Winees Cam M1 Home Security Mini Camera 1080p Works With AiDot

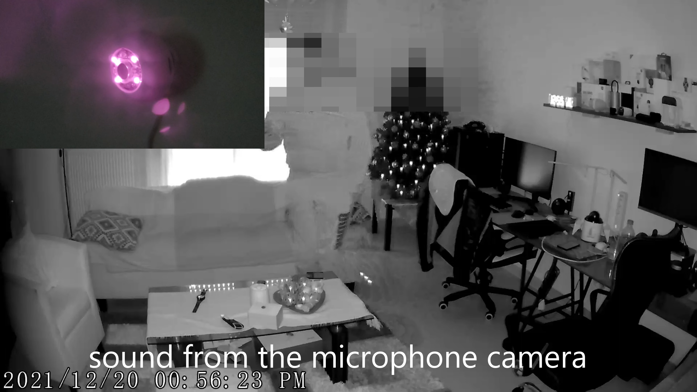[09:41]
And you can see me out the dark. You can see the tree at my back, and you can see everything at the room. You can see the other person.
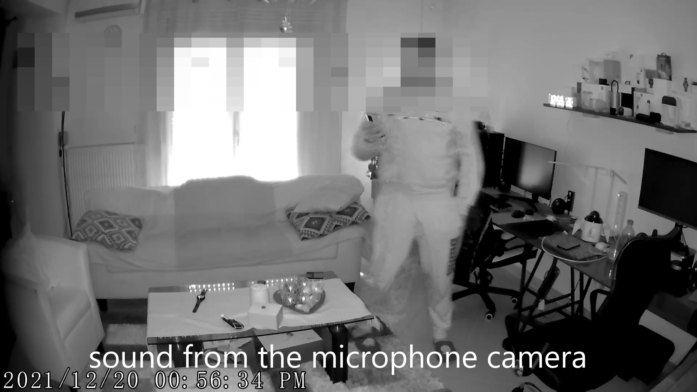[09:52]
I think you can get a decent view and see what is going on at the room with the camera. and we'll get a notification. Well, guys, that was all about this camera.